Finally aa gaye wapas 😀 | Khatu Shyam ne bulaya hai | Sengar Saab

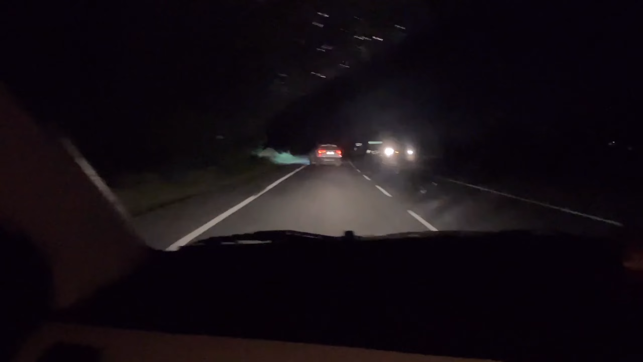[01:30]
आई ने डिपर न इंडिकेटर था इसका दिया है अब देरा इंडिकेटर पता नहीं है रात मैं साहर � बढ़ जो चबज़ते हैं लेचने